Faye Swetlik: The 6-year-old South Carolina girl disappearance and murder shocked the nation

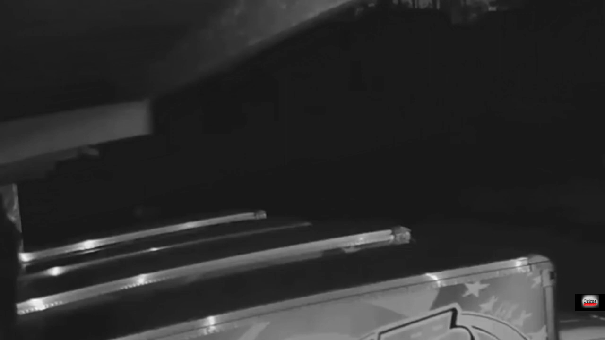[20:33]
There was someone captured moving around in the dark and using some kind of light. Later, it was determined that it was Cody.